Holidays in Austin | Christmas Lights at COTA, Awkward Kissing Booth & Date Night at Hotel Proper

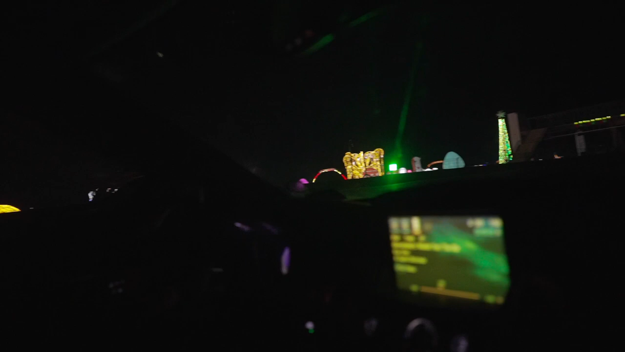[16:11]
Damn, look at all those lights.
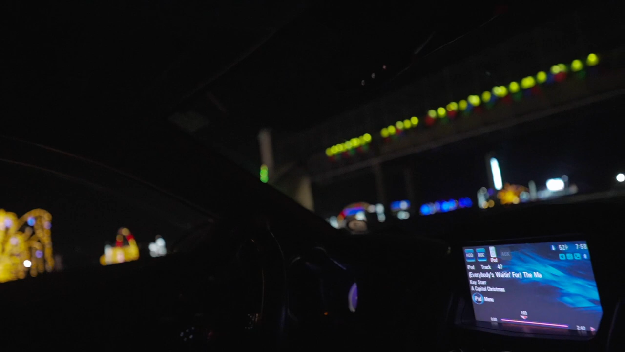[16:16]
I'm excited to drive through that. Wait, so how fast are we going right now?
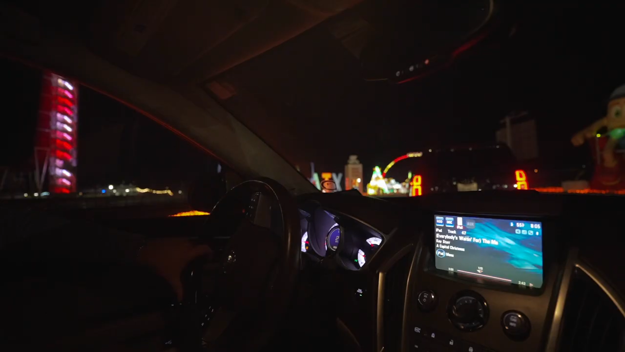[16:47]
It's very Austin themed. Austin couch potatoes are here.